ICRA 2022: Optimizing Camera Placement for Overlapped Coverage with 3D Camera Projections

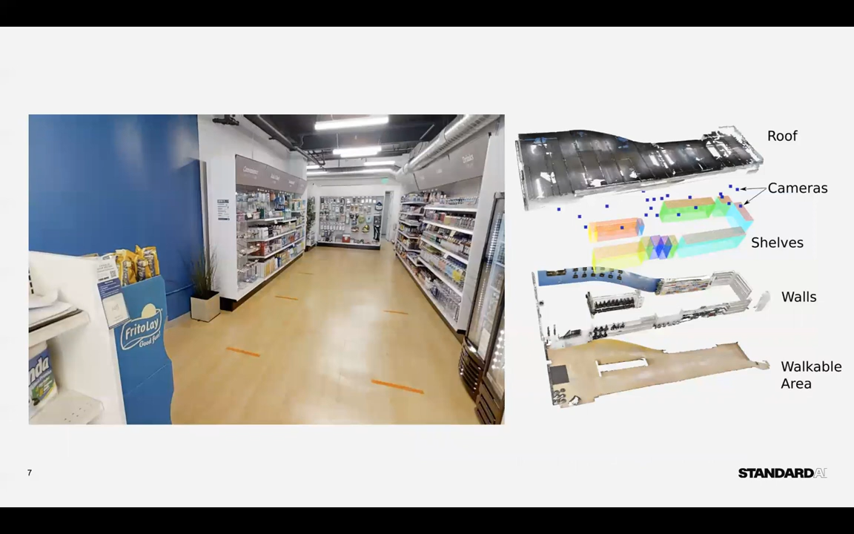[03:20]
Finally, here is a quick example of how our camera placement system in just the point cloud of an environment builds a 3D model with shelves,
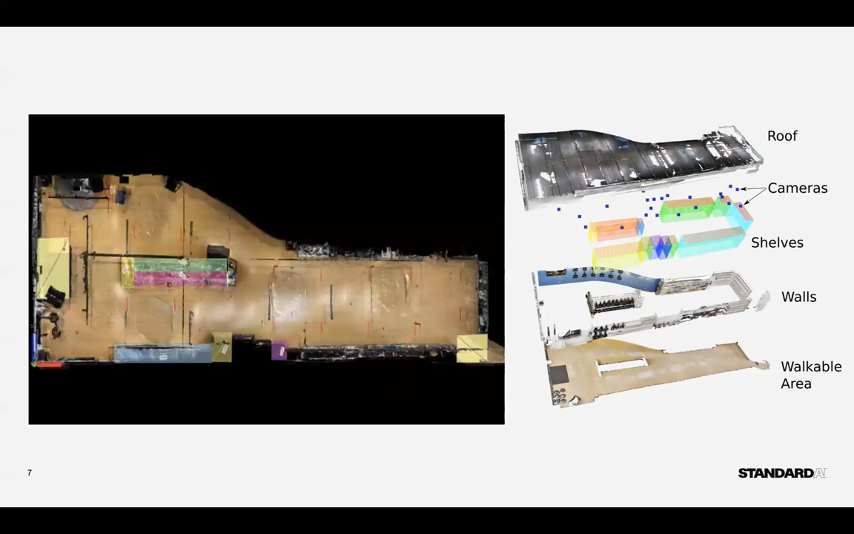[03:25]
floor and walls and further utilizes the